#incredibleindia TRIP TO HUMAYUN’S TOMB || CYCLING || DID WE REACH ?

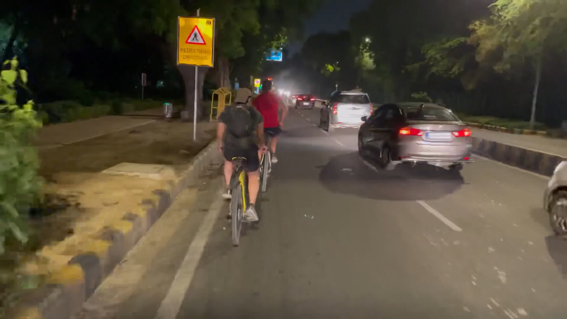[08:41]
यहाँ से जो मेरा घर है वो अप्रॉक्स क्लोज टू 1 और 1.5 आवर, या
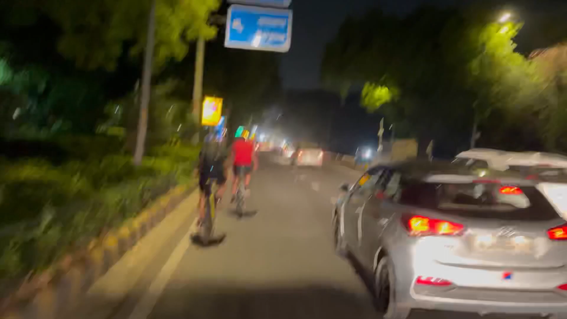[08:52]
और ये है देखिए बोर्ड, नारायणा एंड गुड़गांव, और ये आ गया आपका होटल ताज पैलेस न्यू दिल्ली,